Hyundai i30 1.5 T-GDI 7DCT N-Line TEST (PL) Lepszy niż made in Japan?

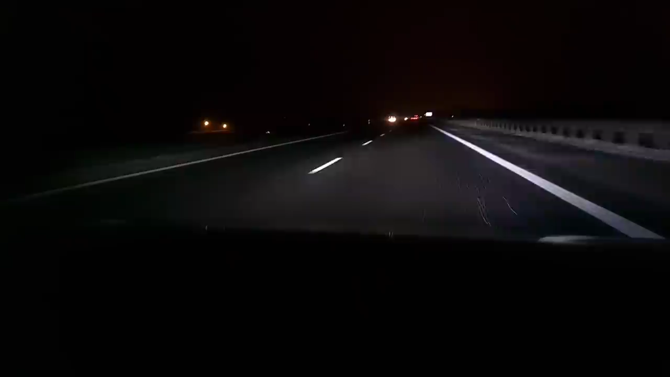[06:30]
tak jak na przykład jeździłem Superbem w sumie w to samo miejsce, on potrafi przełączyć światła z mijania na drogowe sam, ale to jest tylko włączenie, wyłączenie, a nie na zasadzie tak jak działają matryce, czyli wycinania punktów.